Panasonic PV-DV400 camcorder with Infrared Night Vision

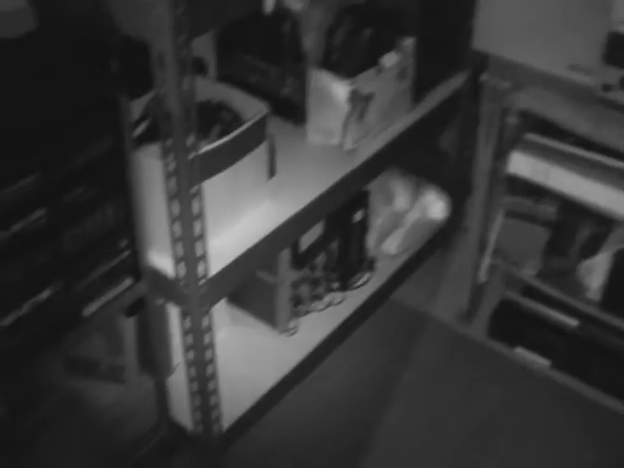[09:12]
seems to work quite well actually it has two infrared leds built in and they seem to be pretty bright
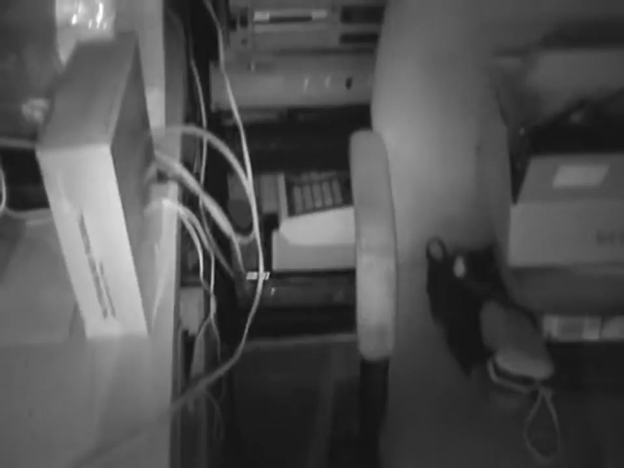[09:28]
so that does a pretty good job of lighting up the scene and here's how it looks with the color switched
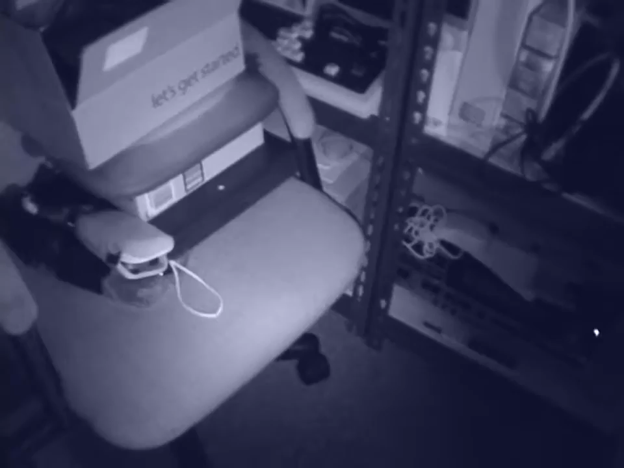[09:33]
to blue instead of the default black and white and to make it look more
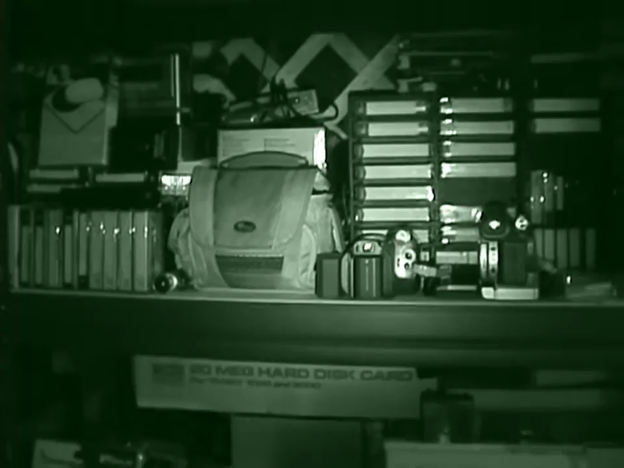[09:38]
like night shot you can switch it to green but i think the default black and white mode is the most appealing to look at because this is rather sickly shade of green here it's not quite the same as the green of a true sony night shot mode now i'm in an even darker part of the basement so you can pretty much see nothing in the regular recording
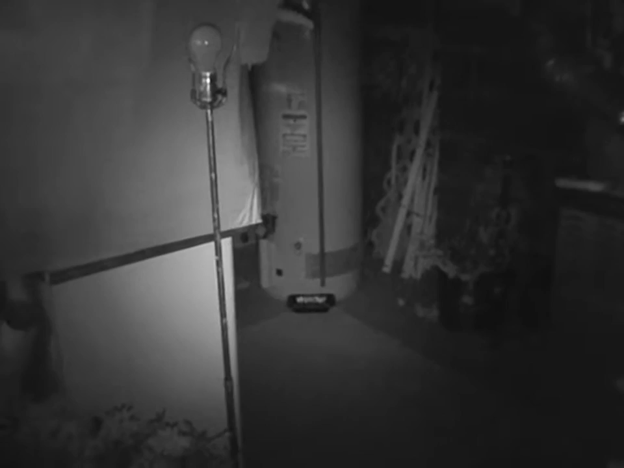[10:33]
which means it's not going to work it only works when the scene is a little bit brighter but that's a pretty good night vision mode definitely very comparable to night shot and if you move the switch slowly you can actually see the infrared filter moving
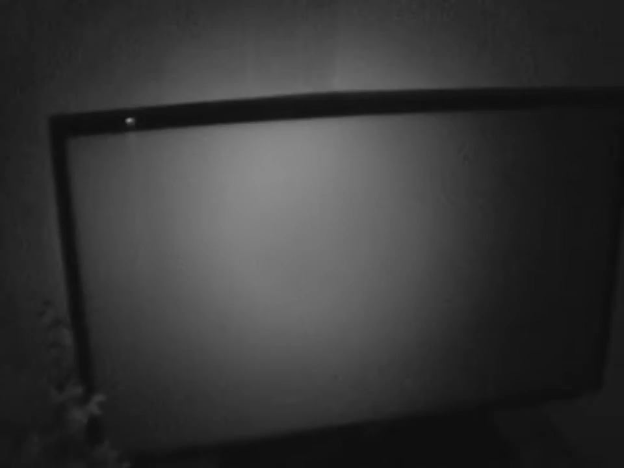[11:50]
This is the gain up mode which slows down the shutter speed to make it even brighter but it's
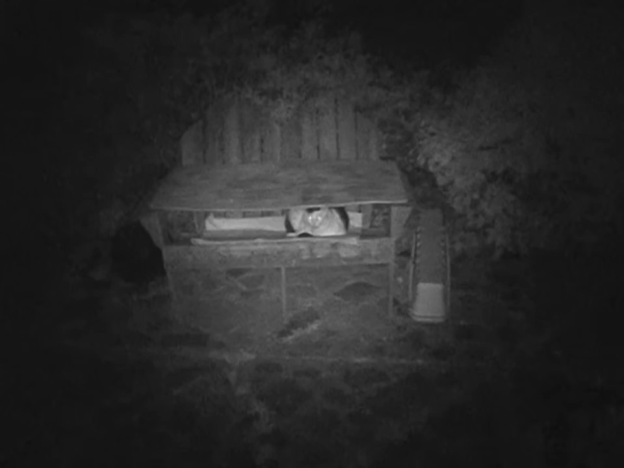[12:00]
stuck in manual focus when you use this mode
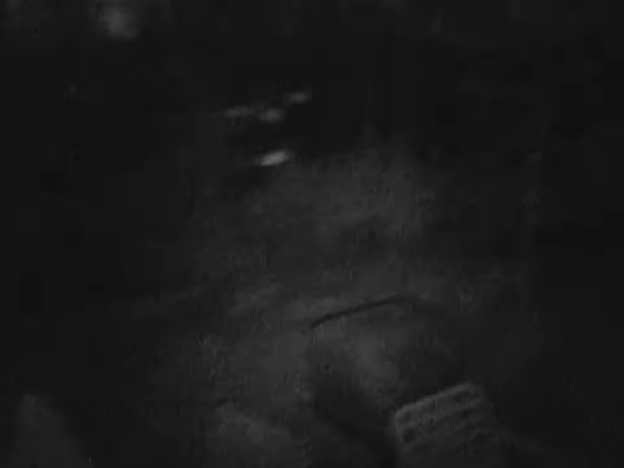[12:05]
that's pretty impressive see all the way back in the woods
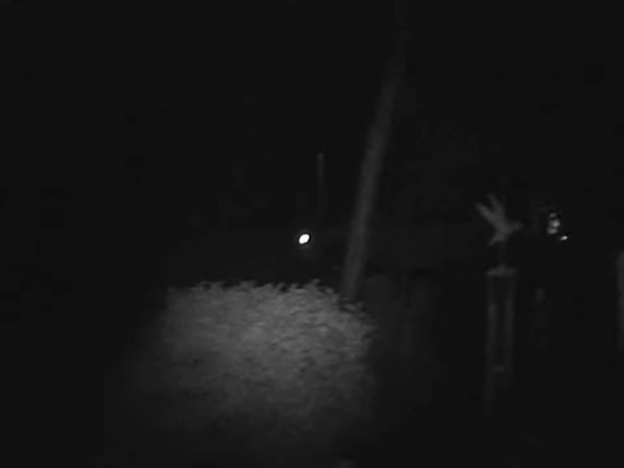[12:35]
Now it's back on the normal setting